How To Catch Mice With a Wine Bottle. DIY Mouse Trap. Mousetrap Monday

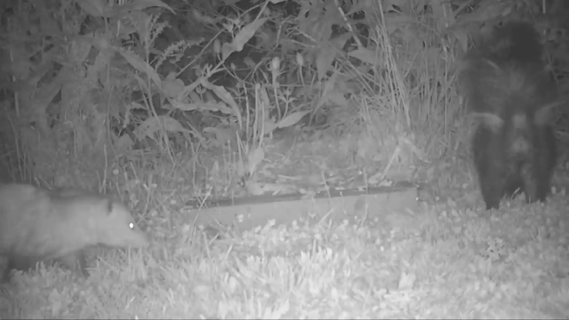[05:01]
Well, based off the trail camera footage, we saw some great examples of how nature can be pretty brutal.